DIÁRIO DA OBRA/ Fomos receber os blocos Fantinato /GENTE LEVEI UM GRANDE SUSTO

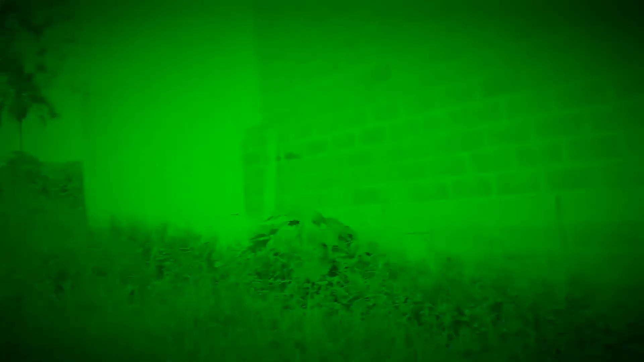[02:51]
É. A pessoa tem muita sorte na vida de ver um bichinho selvagem aparecer do nada assim.